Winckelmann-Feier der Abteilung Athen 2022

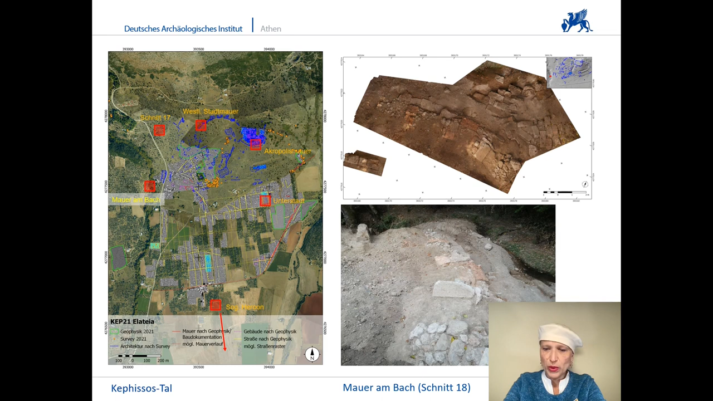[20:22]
Es wird noch zu klären sein, ob es sich hierbei um die in diesem Bereich noch gesuchte Westmauer der Unterstadt handelt oder aber um eine Brücke, die den Bach überquerte. Lesefunde von Keramik stammen weitgehend aus hellenistischer Zeit.